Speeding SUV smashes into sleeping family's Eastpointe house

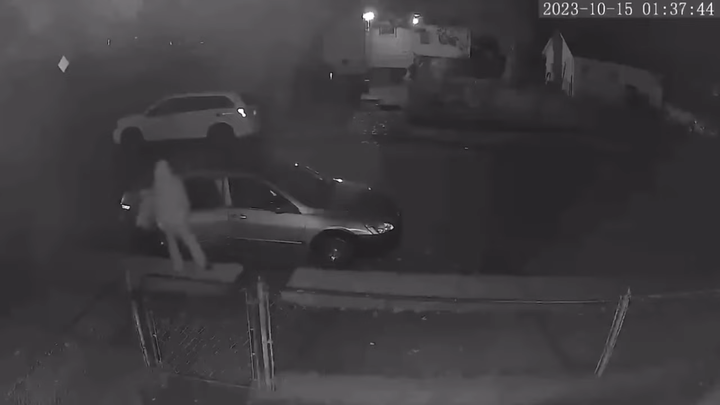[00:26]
This is the SUV speeding by moments before impact, caught on a neighbor's ring doorbell. It's close to 2 a.m. Sunday morning.
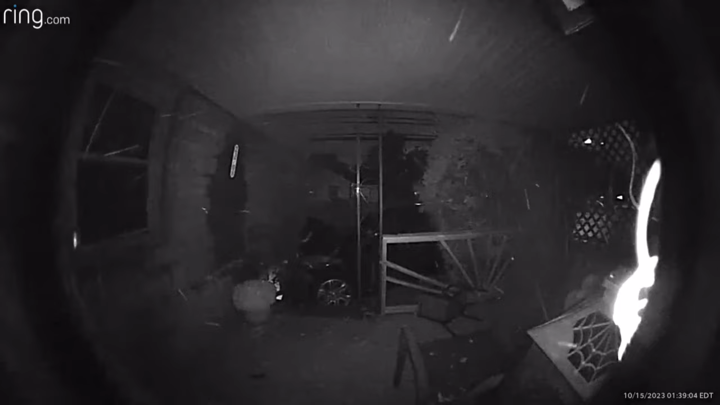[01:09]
When he first came outside, the guy, he said, was still in the car.